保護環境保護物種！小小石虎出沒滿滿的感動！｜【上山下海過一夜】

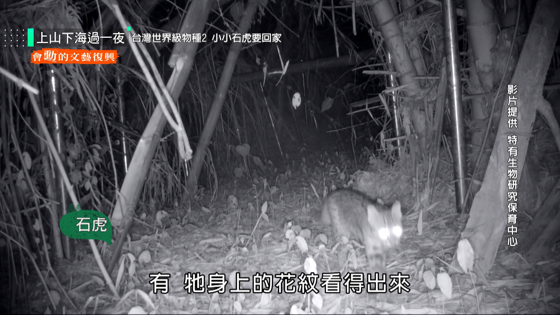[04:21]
哎，有，它身上的花纹看得出来，有没有？眼睛还发亮。 他真的都走在这条小径上，他喜欢好走的路。 对对对，这句话真的是得到验证。 我们现在看到的这一只晚上有可能也是这一只，它有地域性吗？